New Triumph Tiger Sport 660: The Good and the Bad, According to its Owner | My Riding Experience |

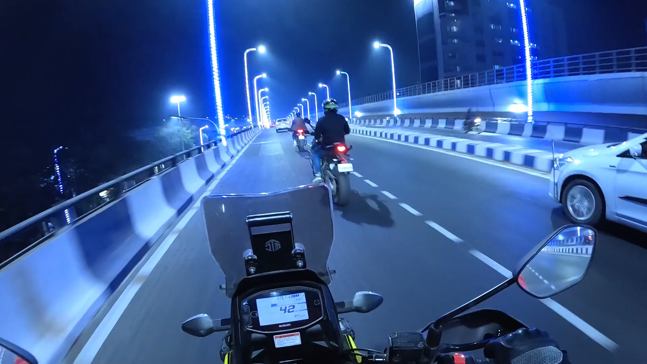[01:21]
ये रहा जीत और उसका बीस्ट, ये है ट्रायम्फ टाइगर स्पोर्ट्स 660, नॉट 650, ये 660 वाला वेरिएंट है। इसका ऑन रोड इसको पड़ा 10,50,000, मतलब क्रेजी प्राइस है इसका। मुझे नहीं लगा था कि वो 660 का प्राइस इतना हो सकता है। लुक एट दिस ब्यूटी, पीछे से टायर इतना बड़ा है इसका, करके आवाज़ दे रहा है वो।
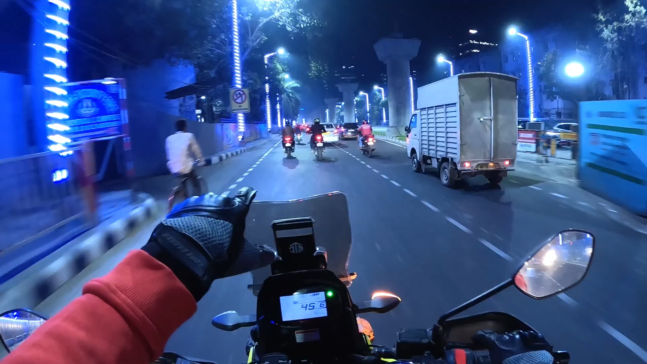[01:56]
सुजुकी का बैक मतलब जो रियर व्हील है वो भी बड़ा है बहुत, बट इसके सामने वो एकदम बच्चा लग रहा है।